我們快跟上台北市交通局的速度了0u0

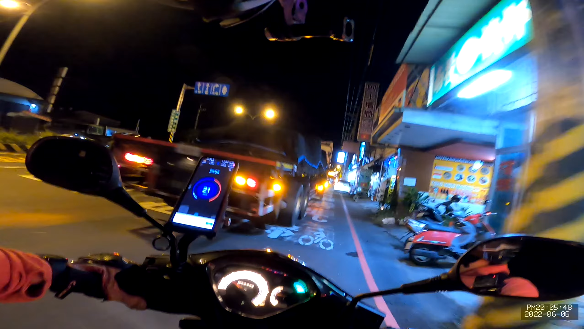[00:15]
看，这电瓶机慢车呢，顶管为进行机慢车，阿里阿里，我没看到。我们要绕这里，我们要跨双白，到底是在冲还是小啦？哎呀，赶紧加鬼，我要绕道吗？